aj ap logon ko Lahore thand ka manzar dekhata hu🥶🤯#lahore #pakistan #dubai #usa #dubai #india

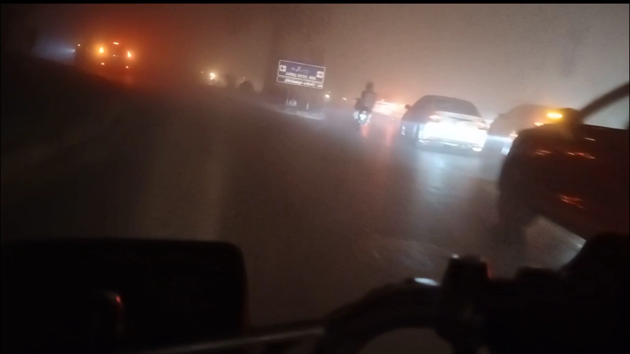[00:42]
دوستو ہم نکل پڑھے ہیں اور جیسے کہ آپ دیکھ رہے ہیں کہ ساری گاڑیوں نے اپنے پچھلے اشارے بھی ان کی ہوئے ہیں تاکہ ان کو پچھے
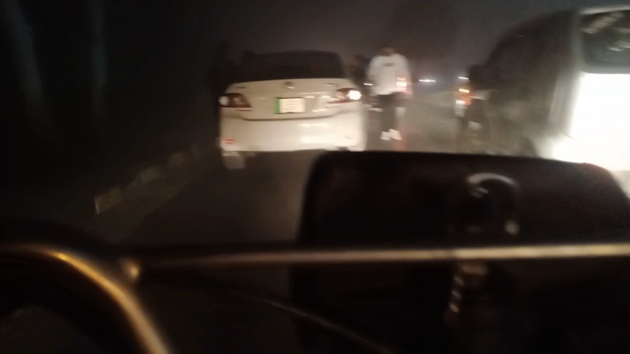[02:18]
تھوڑا بھلڑن ہوتا تھا میں اس کو پھر ساپ کرتا تھا تو یہ دیکھیں ادھر دھند کی وجہ سے گاڑی بھی خراب ہوگی تھے یہ بھی لوگ پچارے پھسے پڑھے تھے پرشانی کی حالت میں کیونکہ ٹھنڈ کی وجہ سے جنسی کو کوئلنگ ہوتی ہے وہ جم جاتی ہے تو اب ہم سیدھا چل دی ہیں کہ اب ادھر آئے گا سیون اپ پول
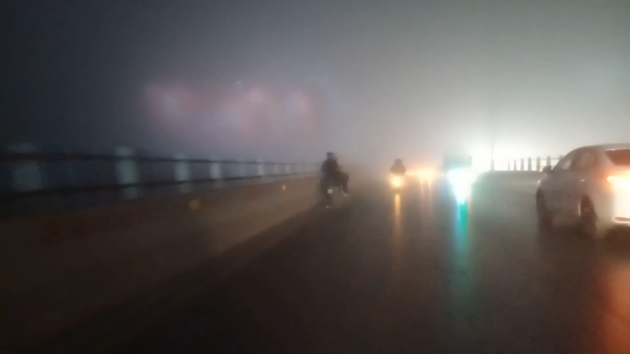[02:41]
کہ وہ جنسی دھند کی وجہ سے بلکل کم کم نظر آ رہے ہیں کسی جگہ دوستو بہت زیادہ دھند ہے کسی جگہ بہت کم دھند ہے پھر دوبارہ موبائل کے اوپر وہ آئے تھا پانی آئے تھا اس کو میں نے ساپ کیا کیونکہ بہت زیادہ دھند تھی اس
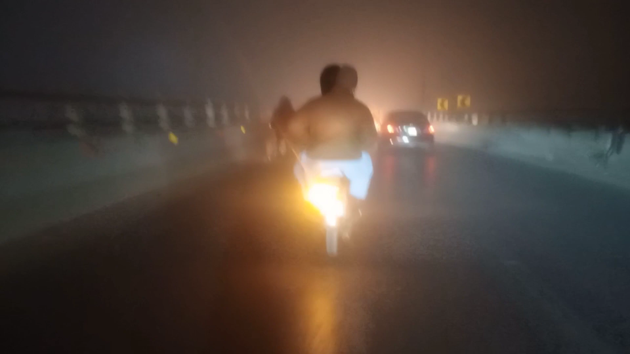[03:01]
لیے میں زیادہ رکس نہیں لیک سکتا تھا تو جیسے کہ آپ دیکھ رہے ہیں یہ دو بھائی میرے سامنے جا رہے ہیں گھومنے کے چکر میں یہ بھی بچارے گھوم رہے ہیں یہ بھی جوائے کر رہے ہیں لیکن میں جوائے کرنے کے لیے نہیں نکلا میں صرف آپ لوگوں کو
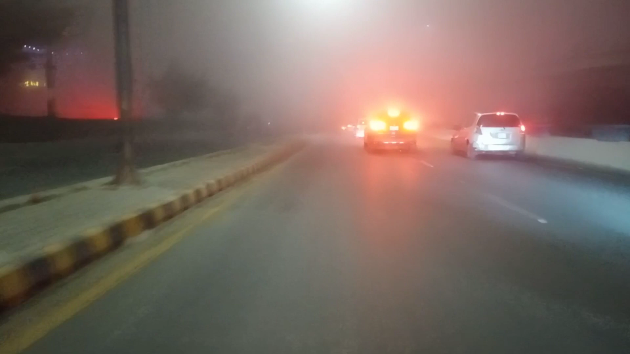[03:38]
دوستو جیسے کہ ہم آپ دیکھ سکتے ہیں کہ یہ پلس سے نیچے میں اتر رہا ہوں اور آگے آئے گا ادھر صدیق سینٹر صدیق سینٹر کے پاس سے ہم یہ گزارے ہیں اب ہم مین گل بھڑک کے اندر ان ہونے لگے ہیں دوستو ٹھیک ہے تو اس سائٹ پہ صدیق سینٹر ہے اور
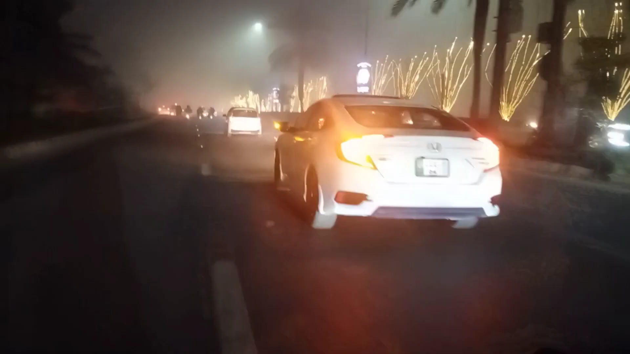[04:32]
کا سسٹم اتنا نہیں ہے زیادہ پیچھے تو بہت زیادہ دھنتی یہ دیکھیں اب لور کی چمک
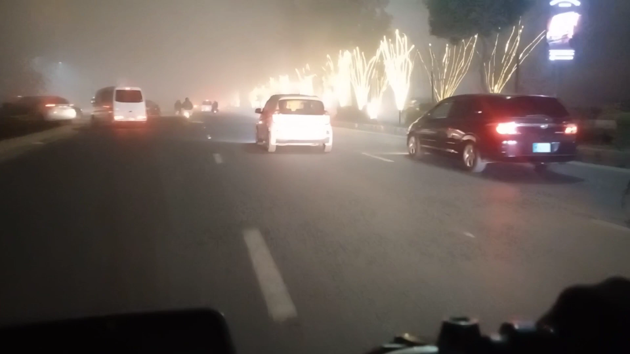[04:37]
دھمک دیکھیں جو کہ میں دیکھنے کے لئے آیا تھا پینڈے سے اٹھ کے آئے ہوں دوستو میں لور کی چمک دھمک دیکھنے میں نے کہا چلو جو
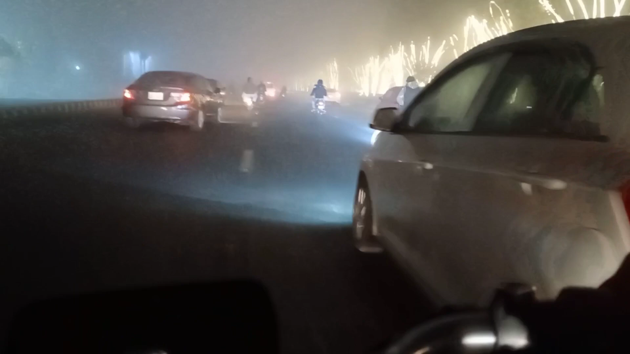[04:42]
سنے میرے دوست گاؤں میں رہتے ہیں پینڈ میں رہتے ہیں ان کو بھی لور کی چمک دھمک دکھا دیں پینڈوں میں تو دوستو بہت زیادہ جوکر بھی کھڑے ہوئے دوستو
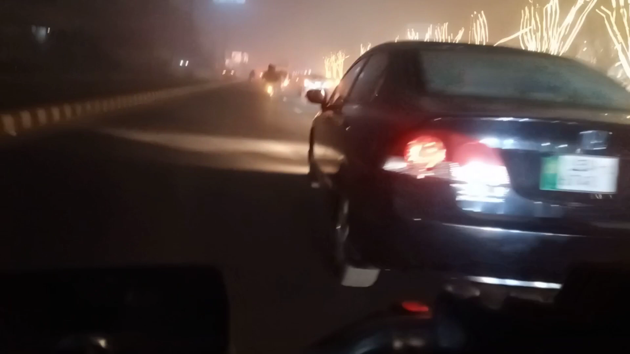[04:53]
ادھر پیچھے فنکشن ہوڑا دو جوکر کھڑے ہوئے دے لوگوں کو ہسانے کے لئے یار اتنی سردی میں ان لوگوں کا بھی خیال کیا کریں
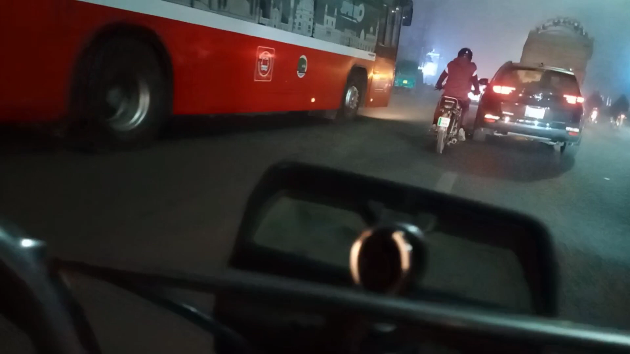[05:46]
یا میٹرو بس دیکھ سکتے ہیں کہ میٹرو بس اس کے پاس میں اپنی بائک نکالوں گا یہ دیکھیں ہوئی ہوئی ہوئی ہوئی میں نے زگزہ کرتے ہوئے بائک نکالی ہے کہ میں تو پہلے اس ٹرالے کو سیڈ مارنے لگا تھا میں نے کہا چھوڑو یار دفعہ کرو کیوں اپنا ہی نقصان ہوگا ٹرالے کو کیا ساتھ یہ کہ میں گھاڑی کے پاس سے بائک نکال رہا ہوں تو لو میں اب آگے جا کے آگے آئے گا لیبرٹی
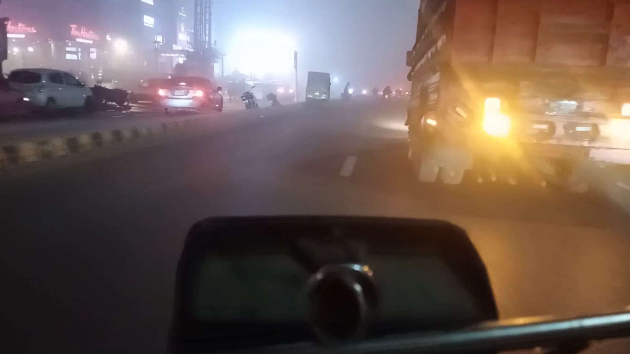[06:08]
گول چکر آئے گا ادھر دیکھتے ہیں ادھر دھوند ہے کہ نہیں ہے فیلال تو پیچھے تو دوستو آپ کے سامنے کہ سارا
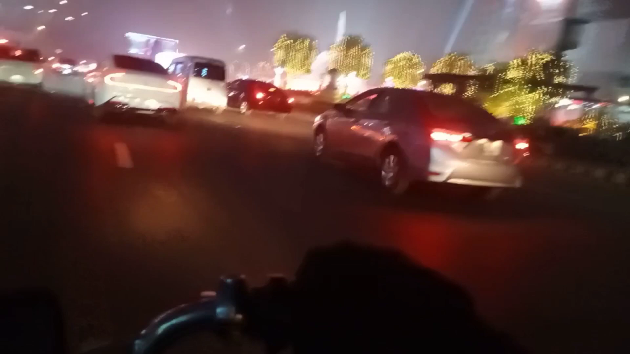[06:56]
یہ ہم پہنچ گئے ہیں آپ کے سامنے لیبرٹی گول چکر کے اوپر دوستو دیکھو درختوں کے اوپر
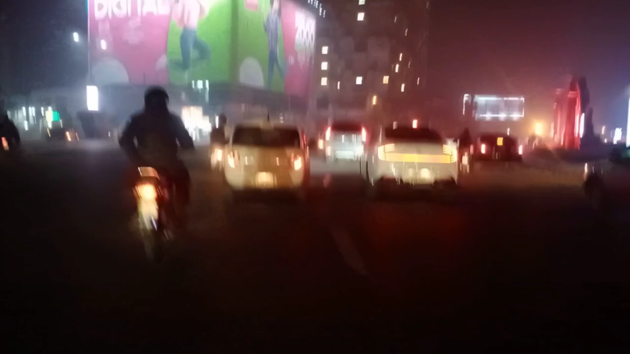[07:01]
لائٹنگ کیوئے کیا خوبصورت سجایا ہوا قسم سے جب میں ادھر سے کینٹ سے نکلا تھا میں نے کہا
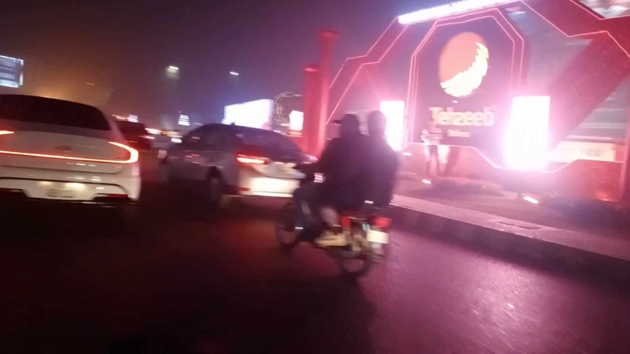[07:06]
آگے تو سارا ہندھیرہ گھپ ہوگا لیکن یار دیکھیں لوگر کے اندر
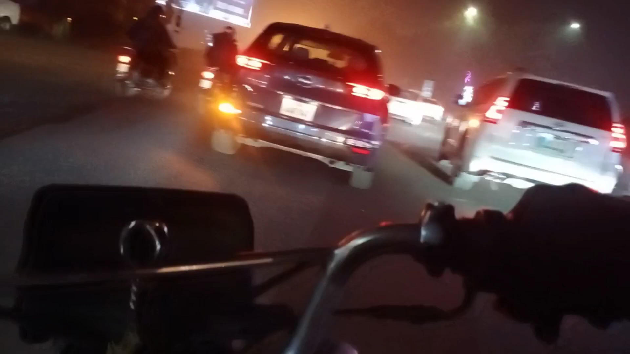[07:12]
کچھ لڑکے کھڑے میں وہ تصویریں بغیرہ کھچ رہے ہیں میں نے کہا یار لوگر کے اندر